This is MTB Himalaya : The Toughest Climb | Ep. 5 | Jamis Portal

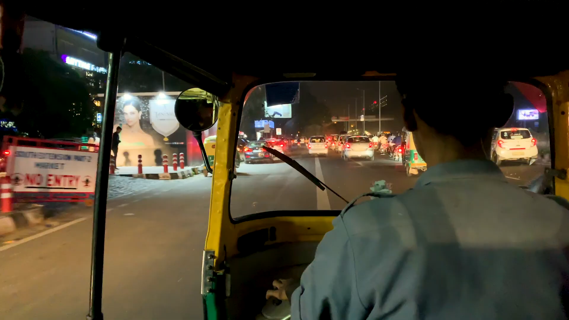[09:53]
We did get a little bit of a ride on a tuk-tuk before our flight.